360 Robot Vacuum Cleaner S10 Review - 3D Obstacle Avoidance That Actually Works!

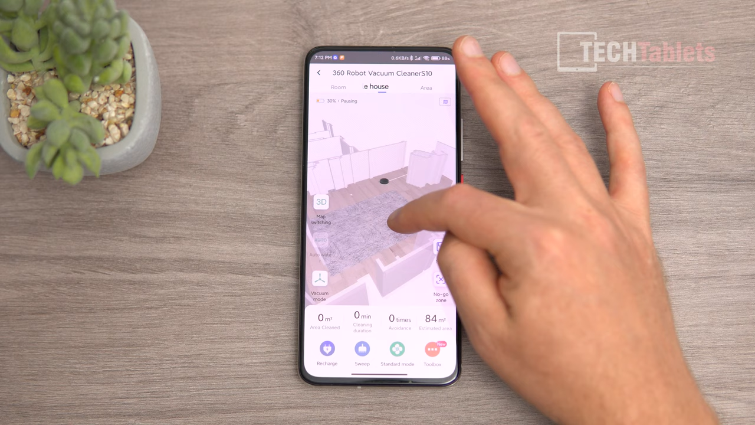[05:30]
that room there with the map and it looks like these walls up here there isn't that's just something i think that's in the way and it's just the way that's handled it and toolbox a lot of different options in here that we can tweak so